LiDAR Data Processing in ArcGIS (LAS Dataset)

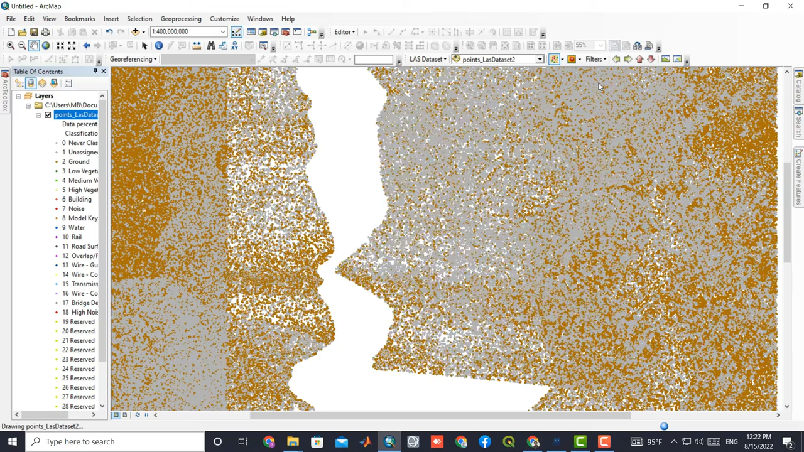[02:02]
The names of the classes can be seen in this section.
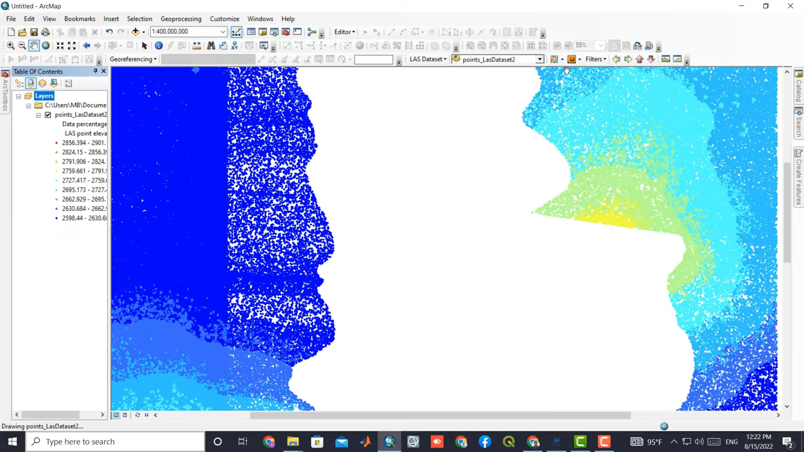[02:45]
In the next section, the display is based on height.
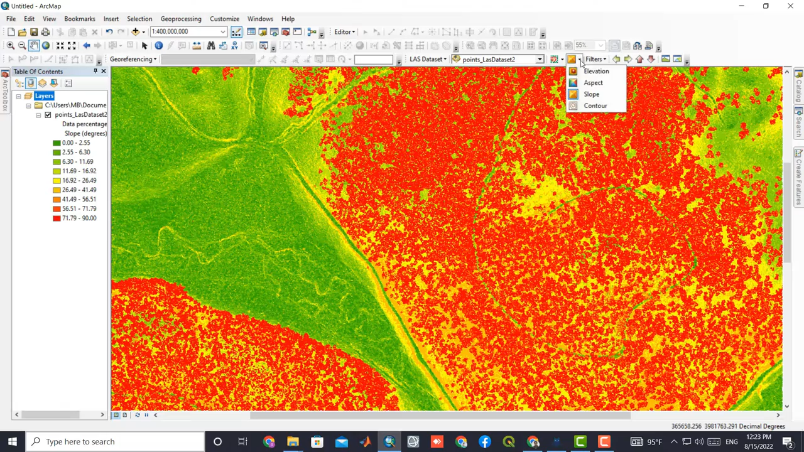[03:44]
And finally, contour lines can be drawn for LiDAR data.
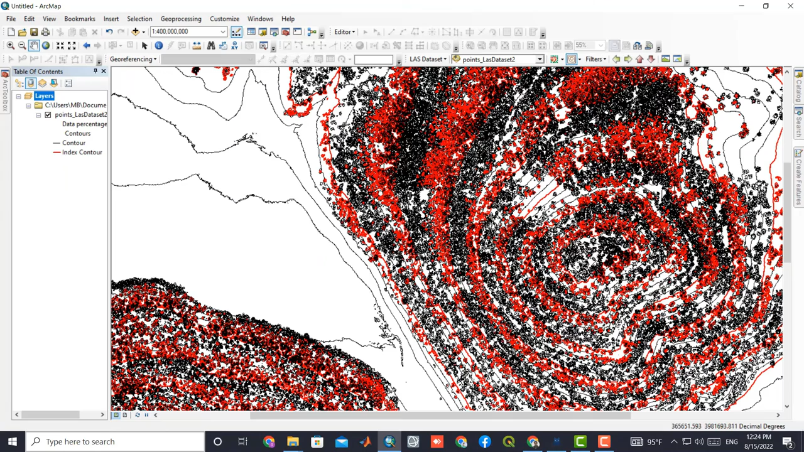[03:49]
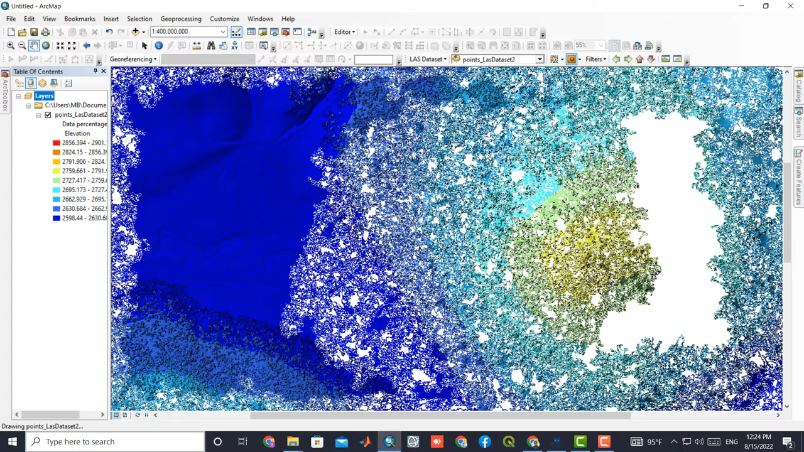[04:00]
Ground can be selected from the filter section.